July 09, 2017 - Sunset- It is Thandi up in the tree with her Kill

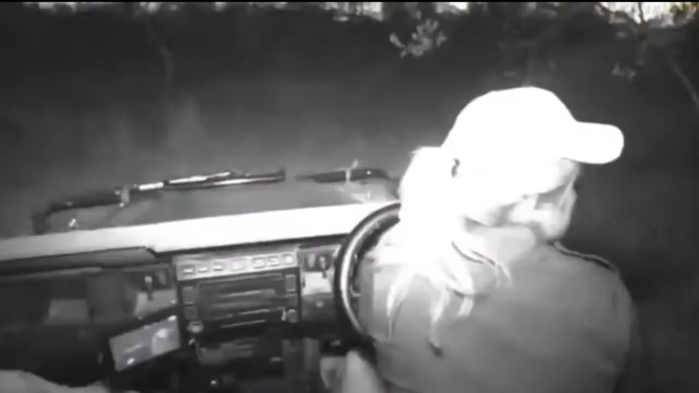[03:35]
Because I'm not going to be able to put the spotlight on her all the time. She's just standing there for the moment.
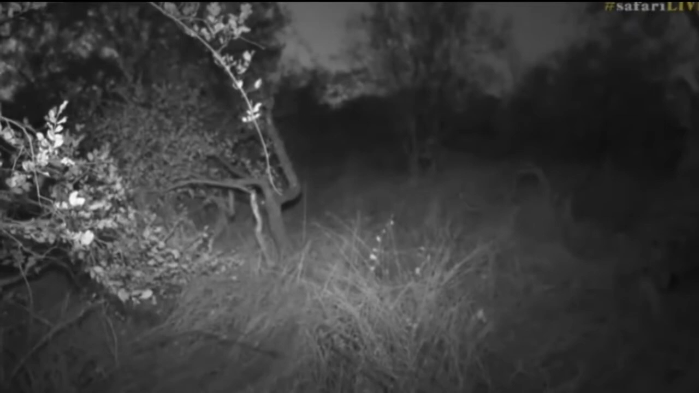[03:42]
You can just see her moving. It's almost impossible to see what she's doing. She's in that long grass. Can you believe that? I don't know. Maybe she's laid down. Should we go forward, Craig? Let's try and find another way in here. Just watch your head on these trees.
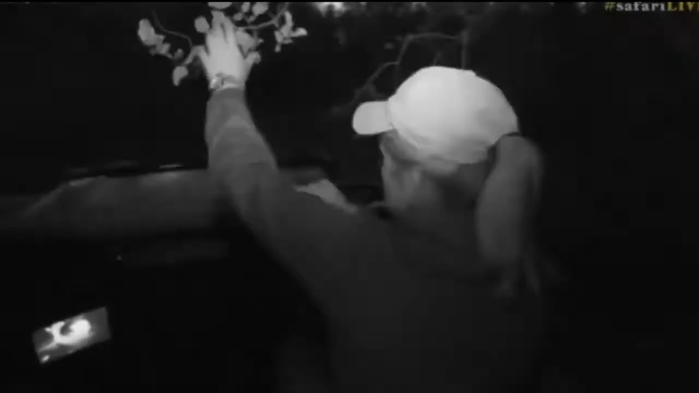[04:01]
As we go underneath them.
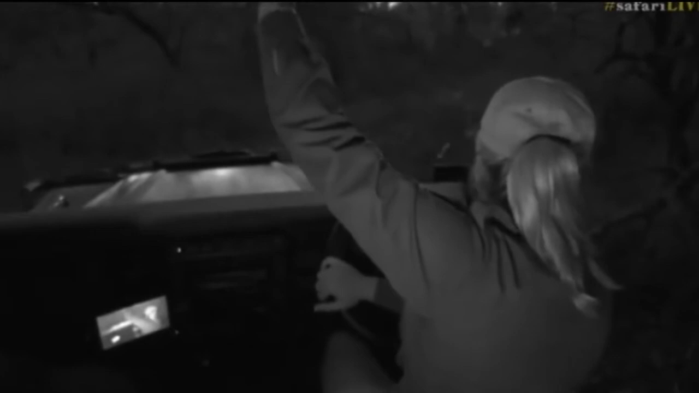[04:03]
I probably need some lights too. We'll see if we can poke our nose around here. And see if we can get a better view.
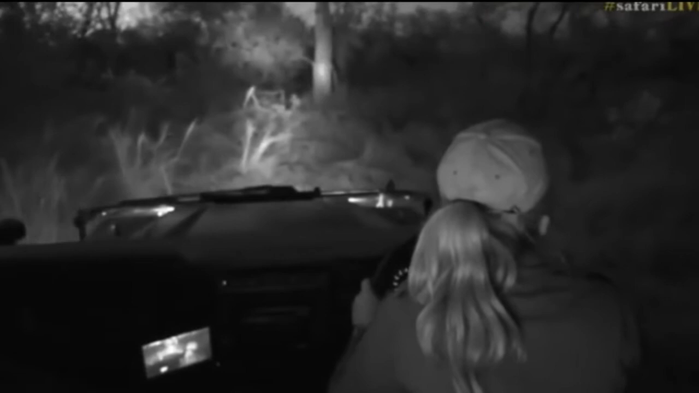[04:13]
Maybe she didn't go off and get some. But maybe she's just done exactly what she's done now. Caught it. Slightly exhausted. Put it up in the tree for safe keeping. And came and laid down and just rested in the grass. I can't see her at all. Can you see her? Oh, there she is. I see her tail.
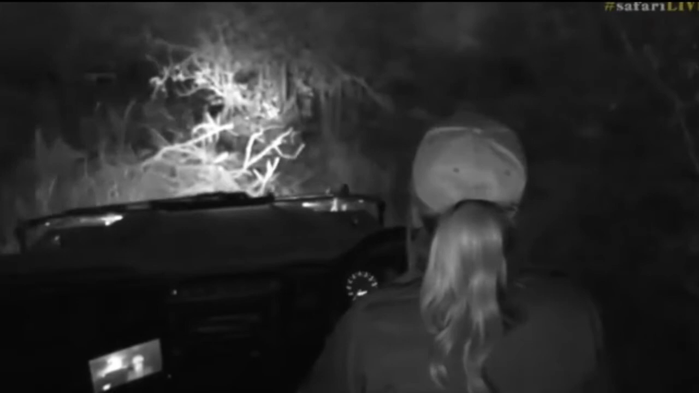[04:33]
Oh my goodness. You're right here. What you got here?
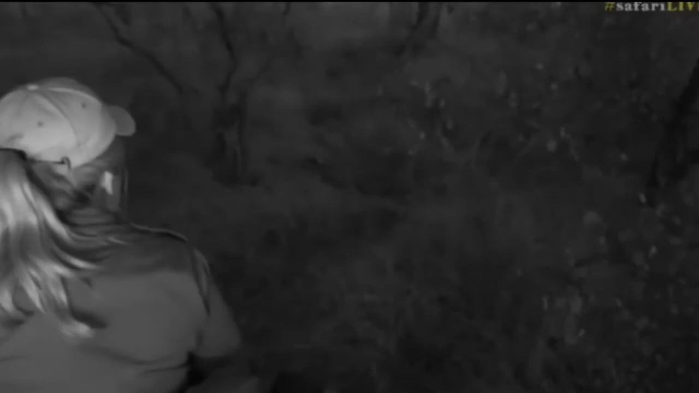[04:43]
She's eating something else. Maybe the stomach contents? I'm going to push. Oh, there's so many warthog burrows here. It's just very tricky.
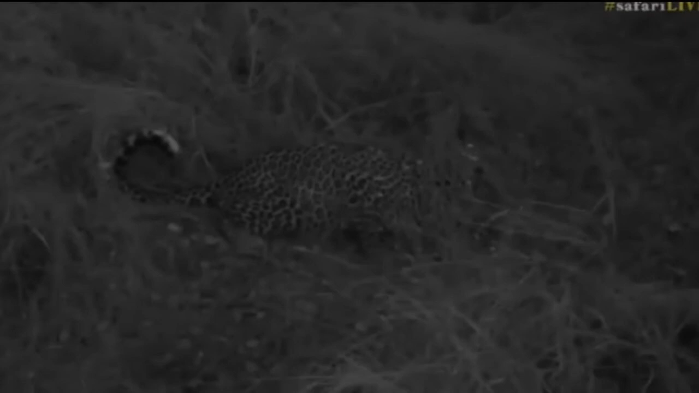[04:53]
What have I hit? I've got something in front of me. Okay, we're going to have to do with that. Sorry, Craig.
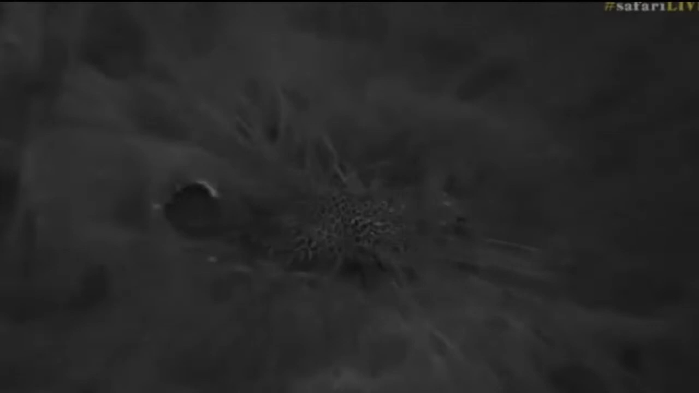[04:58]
I can't go any more forward.
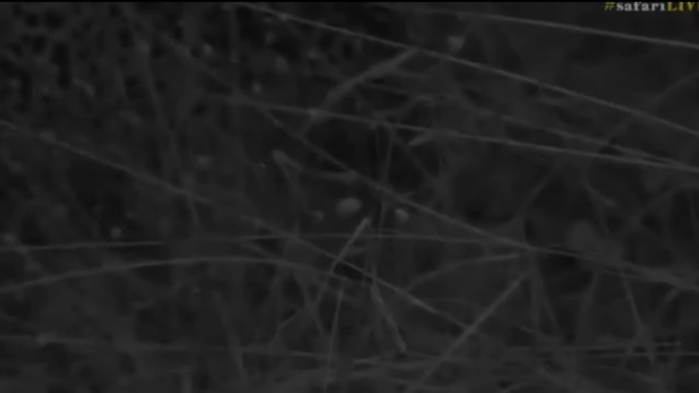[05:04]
Even as I sneeze, she doesn't really mind. Excuse me. Sorry. I kicked up so much dust. I just started tickling my nose quite a bit. Let me see if I can put something on her here. Oh, she's eating the stomach contents now. Well, not the stomach contents entirely. She is eating basically the intestines. Oh my goodness. I apologize. All the sneezes today.
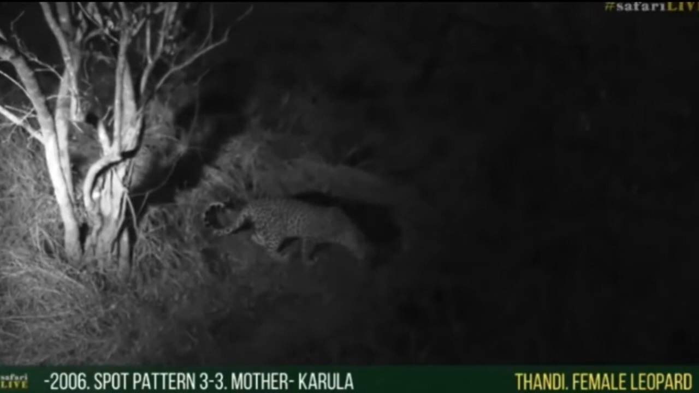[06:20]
She's quite little. Don't you think? She's not massive.
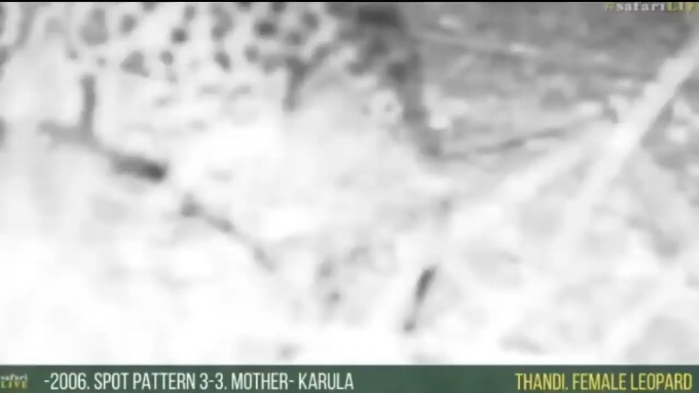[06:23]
I think Shadow could actually be bigger than Tandi, if I'm not mistaken. But I wonder when she's going to go and fetch Tamba. I wonder when. She keeps looking around as well. I think she's worried that hyenas might come into the area. Now, Sharon, you're wondering if she could just call for Tamba. Oh, yes. She most certainly could.
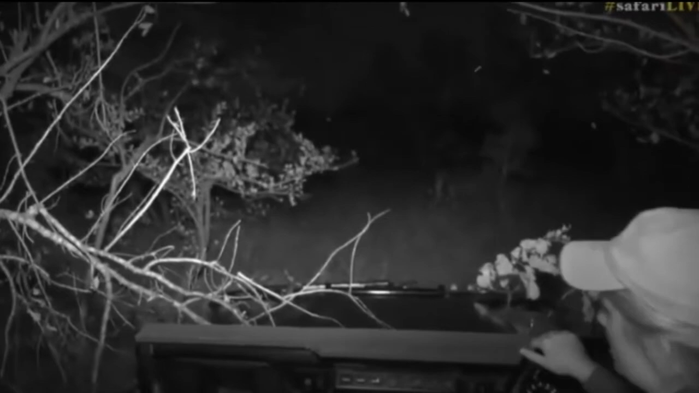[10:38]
Now, I want to show you something very quickly. If you look straight through there, look what we can see. The moon.
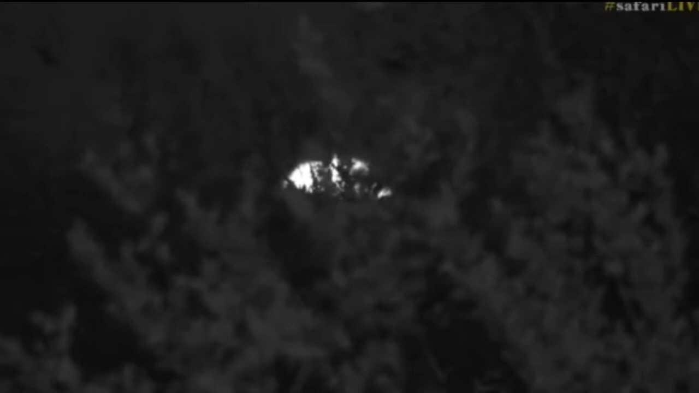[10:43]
Should we go back to normal? We're going to come out of infrared now because it's, look at that colour. Isn't that beautiful?